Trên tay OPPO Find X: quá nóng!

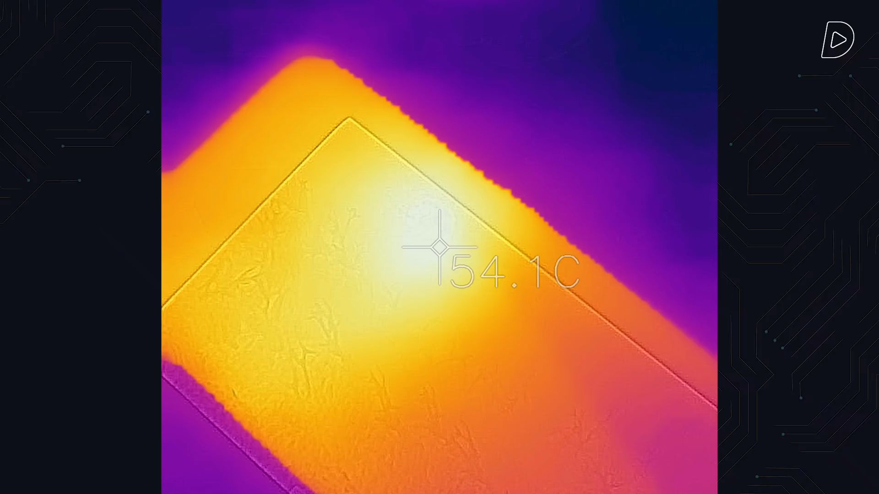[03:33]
On screen: spot 54.1°C
thì lúc đó nhiệt độ lên tới khoảng 54 độ 54 độ là một con số rất khủng khiếp đối với một chiếc điện thoại đấy là mặt trước 54 độ mặt
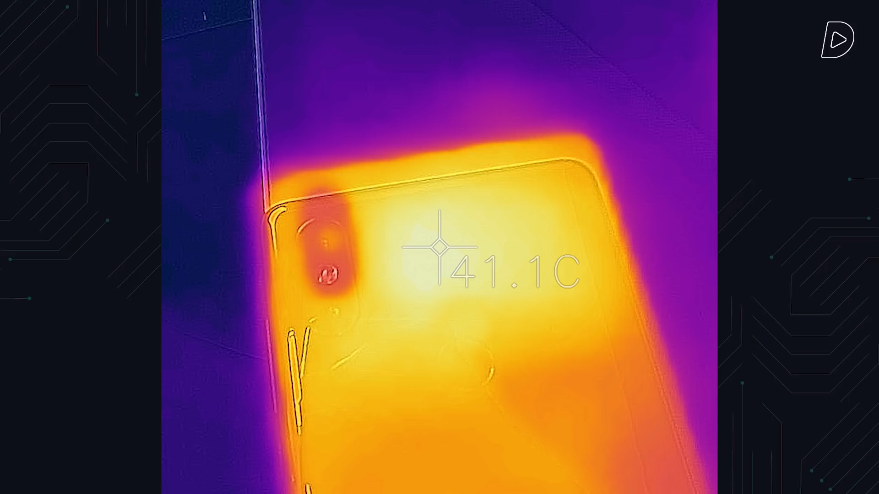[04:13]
On screen: spot 41.1°C
thì nhiệt độ mát hơn rất nhiều luôn tậm chí là mình khá là bất ngờ chiếc MiMX2S khi mà mình ngay mình cầm tay mình đã thấy nó mát rất nhiều rồi và lúc đo ra thì hiển nhiên chiếc MiMX2S nhiệt độ chỉ khoảng 40 độ tức là mát hơn cho Oppo 5X đến khoảng 14 độ ok mình có thể chấp nhận cái việc là benchmark nó sẽ đẩy hiệu năng lên mức tối đa